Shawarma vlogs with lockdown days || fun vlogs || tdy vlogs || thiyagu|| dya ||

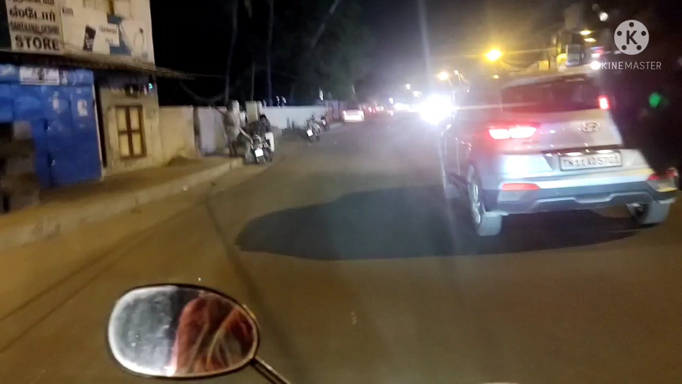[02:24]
ஷவர்மா கடை அங்கே இல்லை. இறங்கி தியாகு இப்போ வண்டி ஓட்டிகிட்டு இருக்காங்க, நான் வந்து பின்னாடி உட்காந்துருக்கேன்.
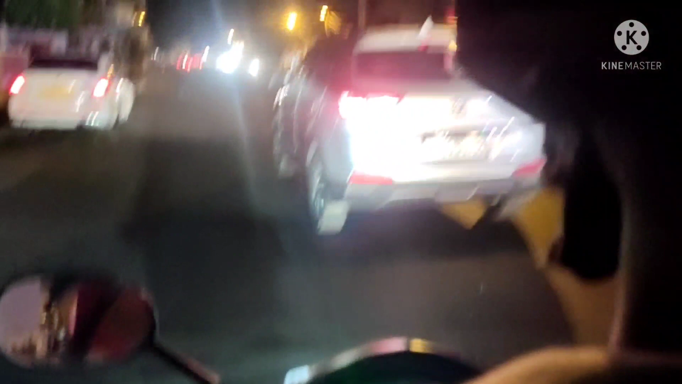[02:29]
இப்போ எங்கே ஷவர்மா கடை இருக்குன்னு தேடிக்கிட்டு இருக்கோம்.
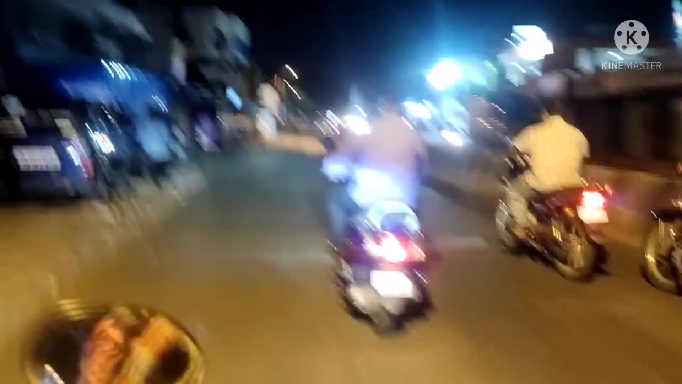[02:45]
பாருங்க. எல்லா சாப்பாட்டு கடையும் செம கூட்டமாக இருக்குது.
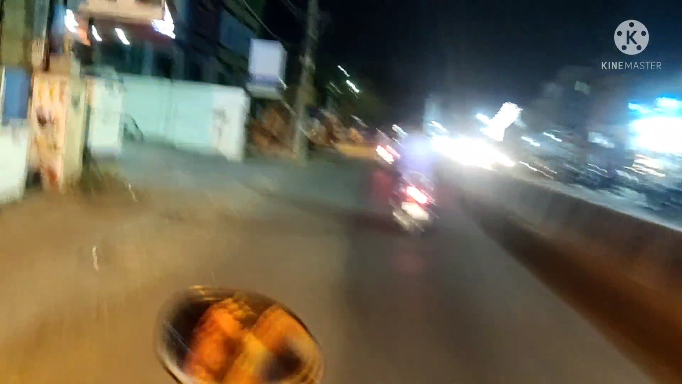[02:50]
ஒரு நல்ல சாப்பாடு கடையா பார்த்து சாப்பிட்டுறோம். ஷவர்மா கடை வந்துருச்சு.
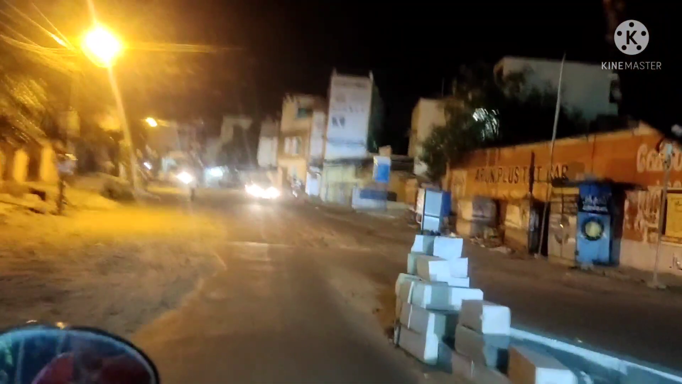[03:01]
எதிர்பார்த்த கடை. எப்பவும் இந்த ஒரு கடையாச்சும் ஓபன்ல இருக்கே, மனசு இப்பதான் ஆறுதல் இருக்கு. இங்க கடையில லைட்டே இல்ல. தியாகு இல்ல, தியாகு கடை.
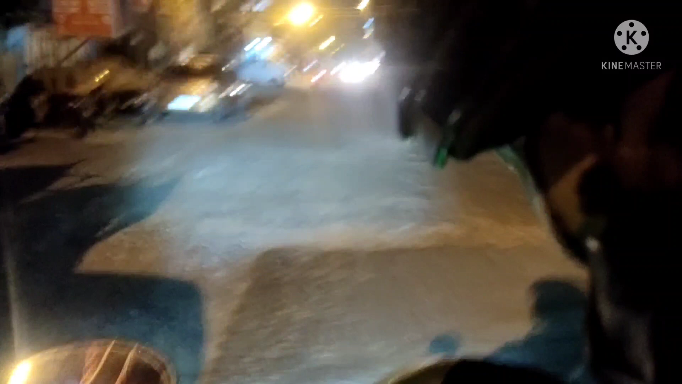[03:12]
ஷவர்மா வாங்குறதுக்கு இப்படி ஒரு போராட்டத்தை யாருமே அனுபவிச்சிருக்க மாட்டாங்களே.